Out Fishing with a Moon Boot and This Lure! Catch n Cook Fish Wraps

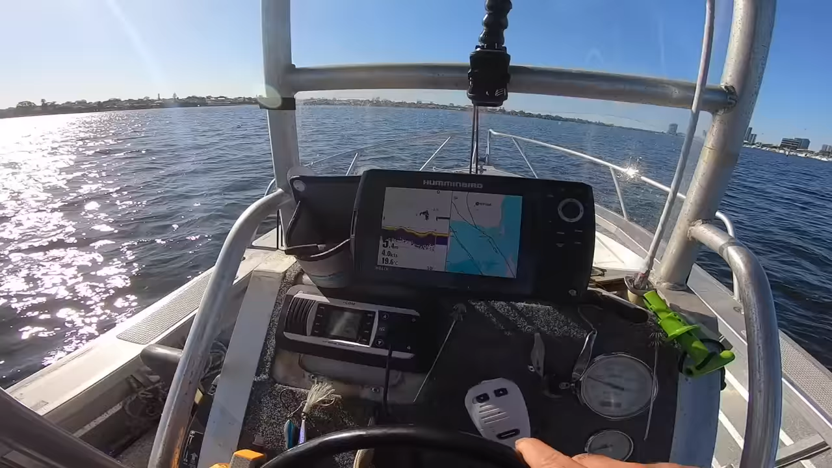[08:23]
Bit of weed. So I see that on the sounder.
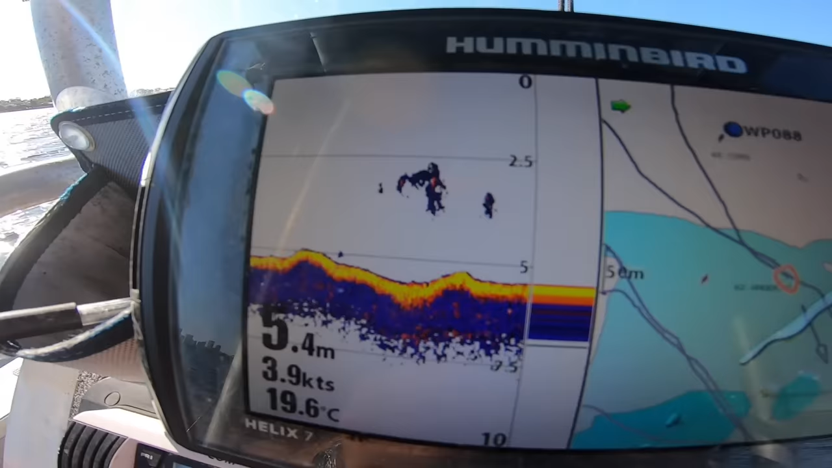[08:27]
On screen: depth 5.4 m, water 19.6°C, speed 3.9 kn
There's a few birds hovering around me, so that's a good sign. Oh, this rod just did move down.